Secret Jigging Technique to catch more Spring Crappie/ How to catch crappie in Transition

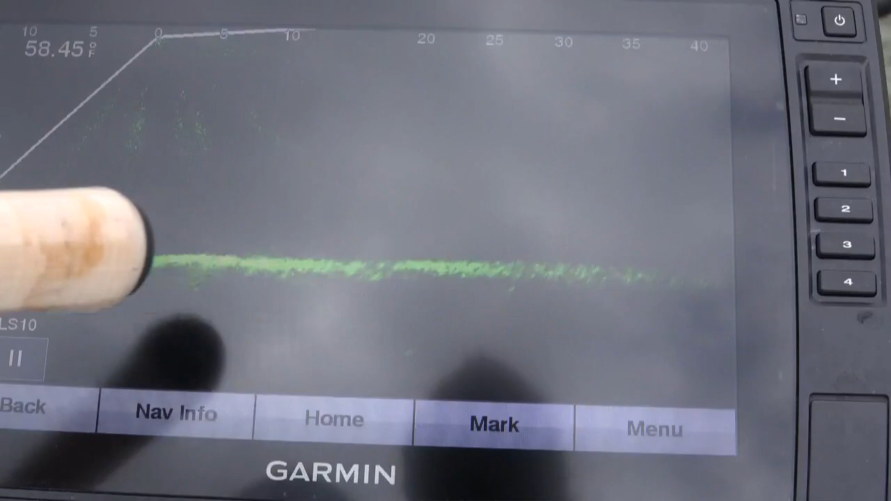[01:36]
On screen: water 58.45°F
let's go down with the depth it's actually 20 feet deep when you set it i like to be
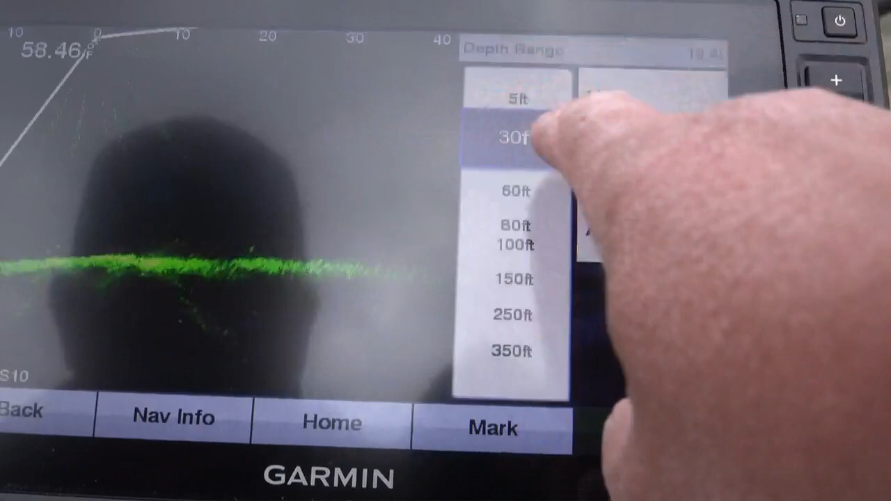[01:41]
On screen: water 58.46°F
i like to see the bottom contour so what we're gonna do is we're looking out you see the fish is at 20 feet i can tell it looks like he's swimming away from us all right here he comes up now this pole is 10
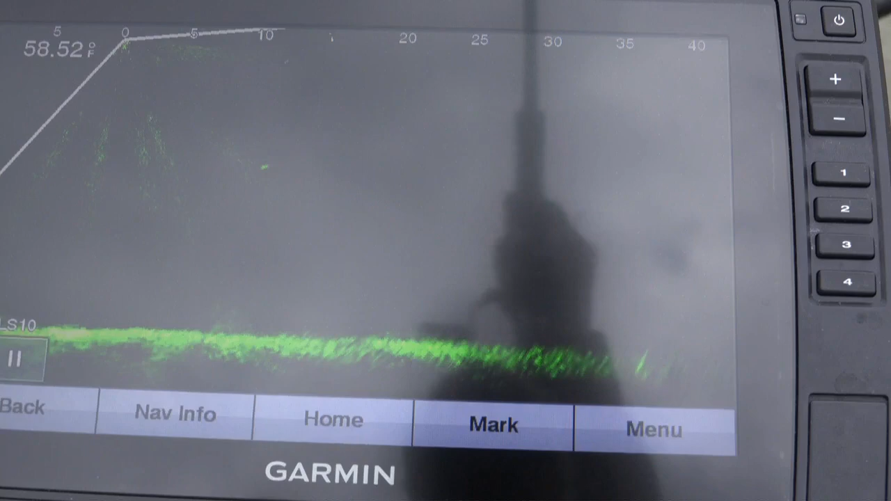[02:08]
feet i'm gonna lay the lure right out you should see the lure dropping right to him
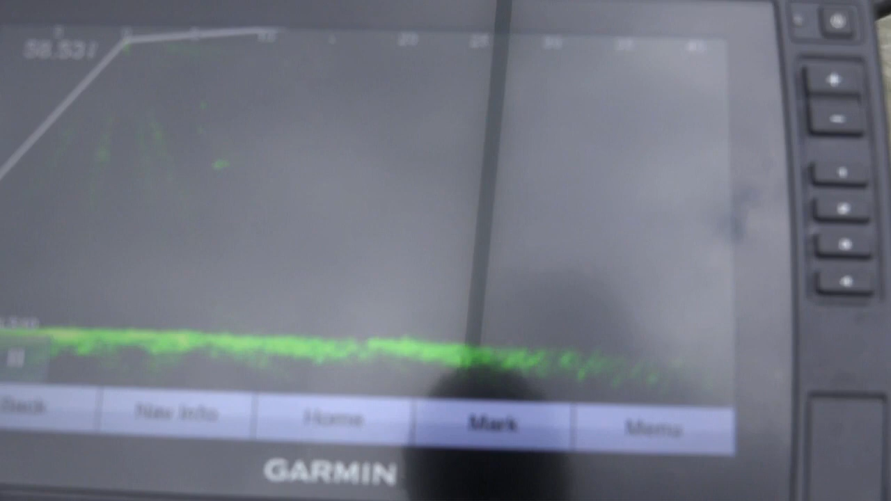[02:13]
boom right above him that's where i want it i want to twitch twitch and pick up on it boom i've got the fish it's just as easy as that y'all and it is a decent size crabby
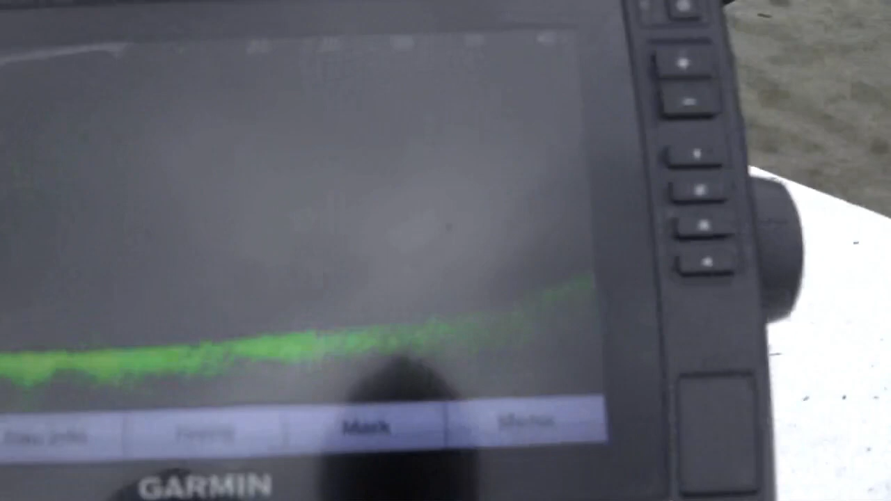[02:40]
so let's find us another one so basically right now it is prior to the spawn and crappy or there's some on the banks but not a lot so a lot of crappy are scattered into toes that's what i found at ker lake last week so we have two fish coming up on it i'll tell you what i'm gonna do i'm gonna i'm gonna zoom in on these fish forward
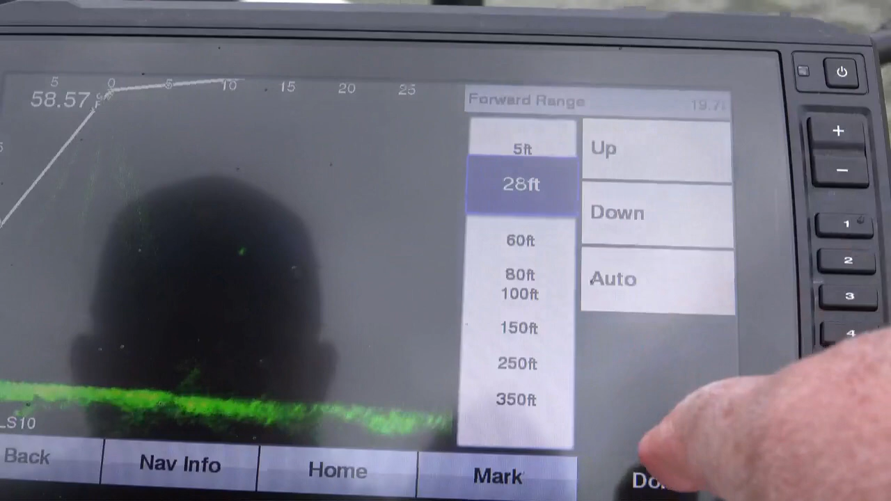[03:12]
range let's come up to about 28 feet okay now i'm gonna try to i'm gonna try to talk you through this so the fish is out about five feet i'm gonna lower the lure right to them if they are aggressive if those fish are aggressive actually i think i missed the fish if your live scope fishing wind is not your friend that is for sure
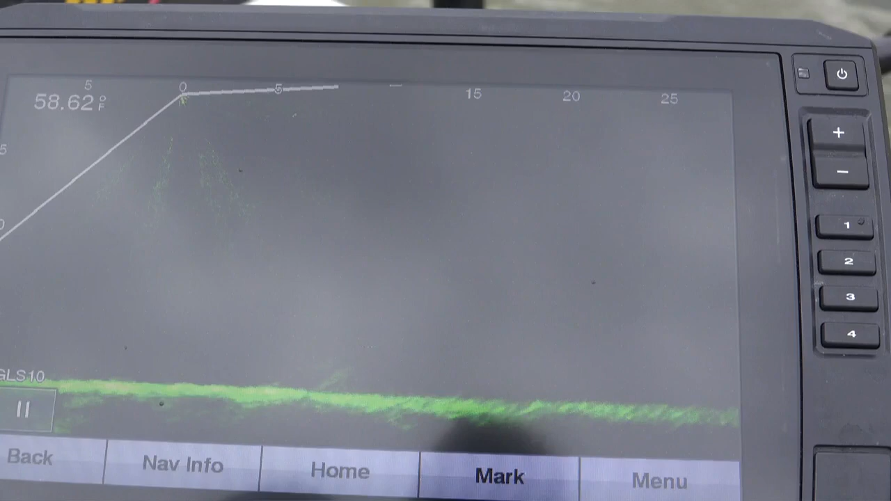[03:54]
On screen: water 58.62°F
and lots of times what i will do is if i'm just hunting fish in open water now this is what i call hunting fish in open water all right there's a fish at 15 feet and the boat momentum is going forward so when he gets out about 10 i'm gonna try to keep a good target on him he looks like there's a little going down right there now i'm gonna stop it just above him right there pick up on it just a little bit see him follow it
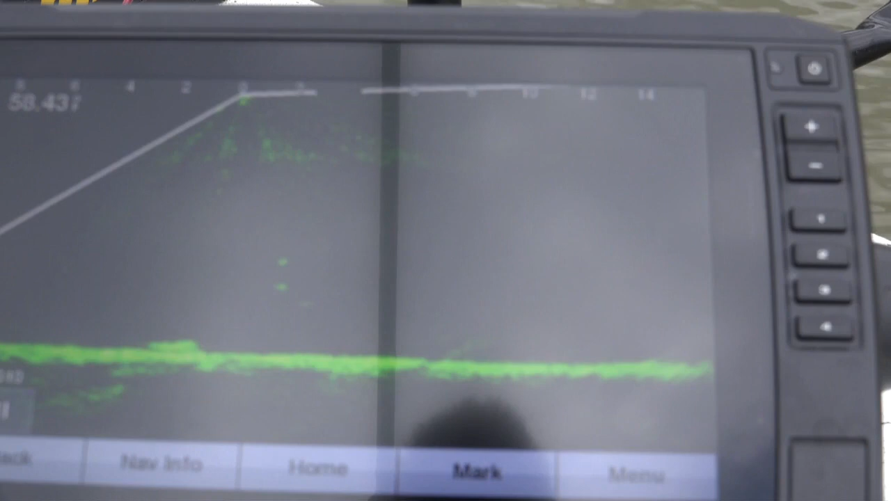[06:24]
a slight twitch twitch that's all and i'm only gonna do it once most of the time sometimes i'll do it twice to get it if it's muddy water i may do it twice to get him to swim over there just that little twitch now let's zoom back out just that little twitch
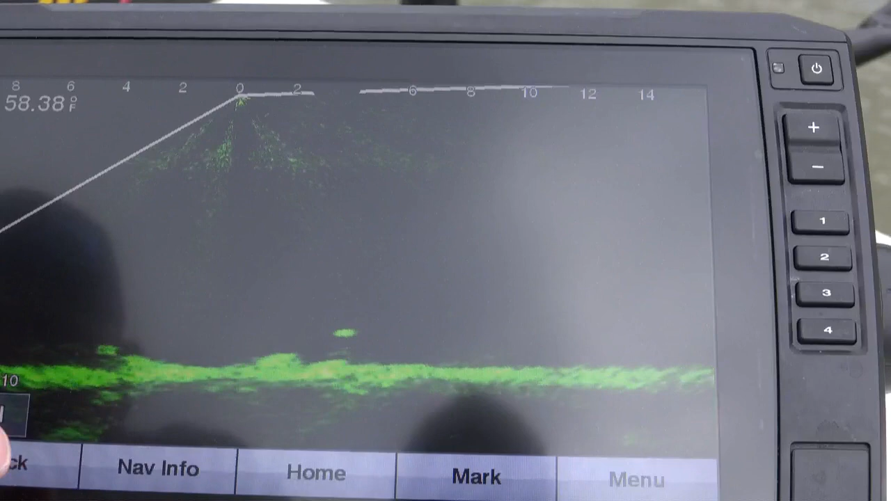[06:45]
all right he's at 10. get a good mark drop right down on him it always helps if you could see the lure and the fish boom he got that he hit the top one actually just a small fish another small one
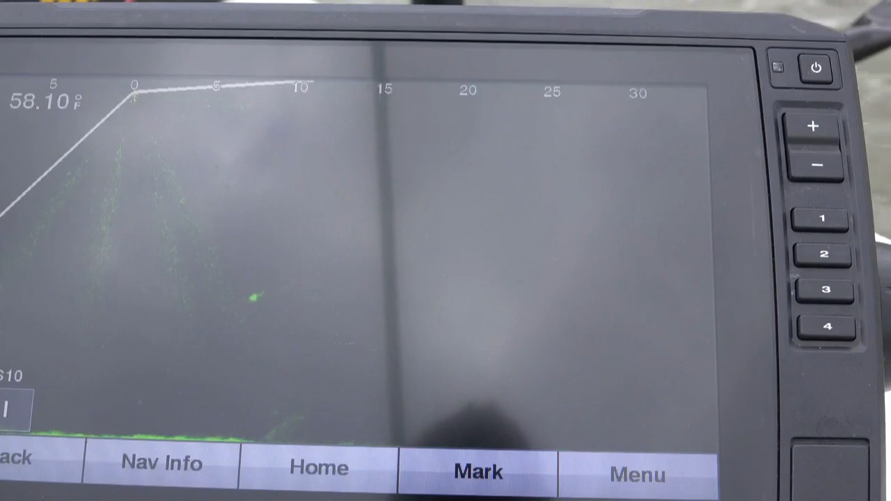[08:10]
On screen: water 58.10°F
all right we got a pretty good drop on him sometimes you just have to anticipate so we're going to twitch it boom so you can come right up there and hit it that's what you want a little twitch use about a 10 inch crappie